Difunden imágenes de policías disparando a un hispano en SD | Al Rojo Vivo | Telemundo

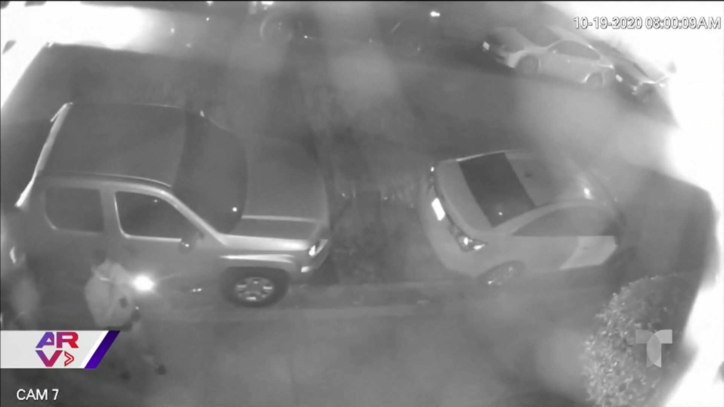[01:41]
En este video de vigilancia se capta a los policías caminando hacia atrás, cuando Castro, quien sufría de un episodio de esquizofrenia, corre sobre ellos.